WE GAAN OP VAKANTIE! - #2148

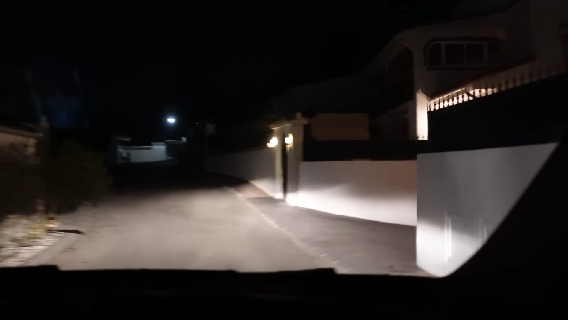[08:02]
We zijn er. Hiernaast is het huis. Hier is het huis. Hier is het huis dan. Oh, de buitenlamp gaat aan.